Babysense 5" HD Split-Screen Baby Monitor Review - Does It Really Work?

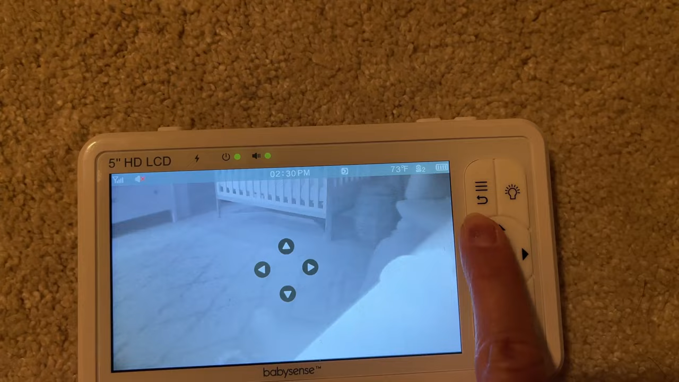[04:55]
I like to face this one camera towards the crib so I can see what's happening you know like kind of
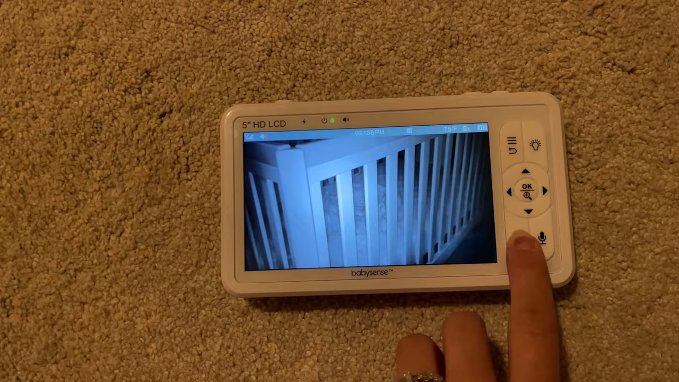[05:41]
little bit slow when you're transitioning from one camera to the other. You can kind of see it now that is a little bit slow with the both cameras in the same room.
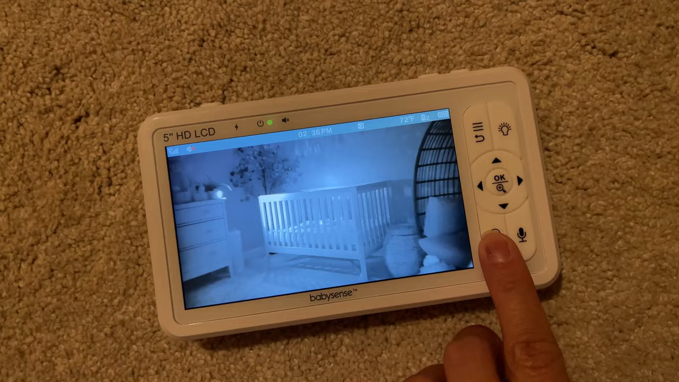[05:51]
So it gets a little bit slower when you have one camera in each in different rooms. But I don't think that's a big deal it's literally seconds but it can be a little bit annoying when you are in a hurry.